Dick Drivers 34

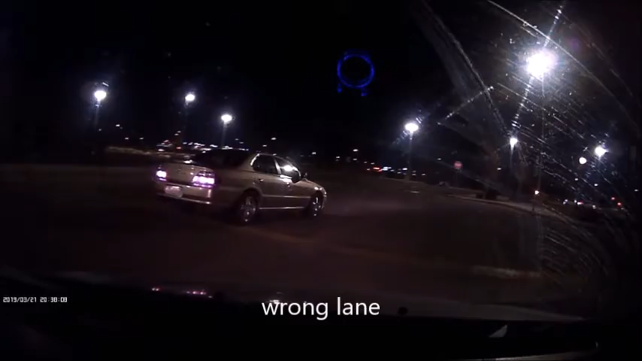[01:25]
Considering you're on the wrong side of the road.
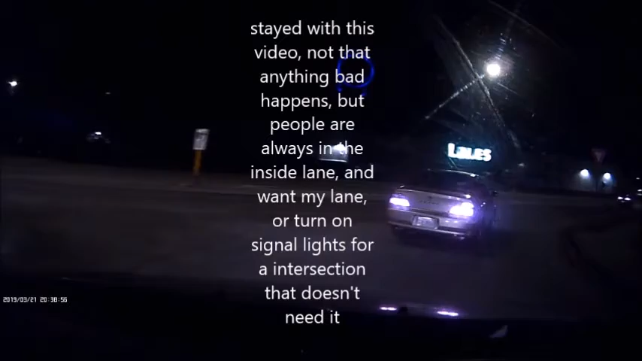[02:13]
I'm not stopping when you should have stopped. Let's see what else you can do because you're an idiot. You know? $10 to a donut you need the other lane? Not the lane you're turning in, but the lane I in? That would be my guess. I have to pick up your big bad guys. Thank you. I'm not stopping when you need a buy-t-out. I'd be sure you're not doing this. Do you know if you want a break? Oh no, you're not doing this. I'll eat our in the road no-can't-work. Long as I kick me. Oh no, I don't mind.